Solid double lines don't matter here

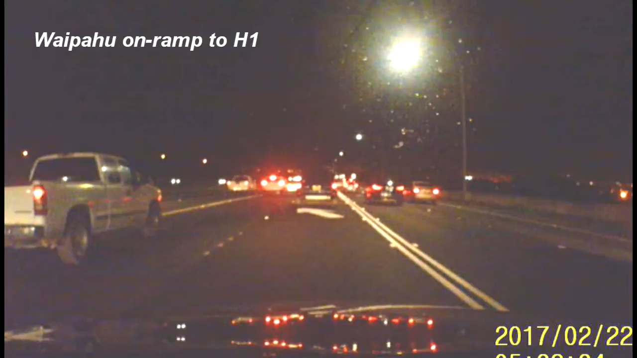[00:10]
Then the black SUV cuts across too. Hashtag, solid double lines don't matter.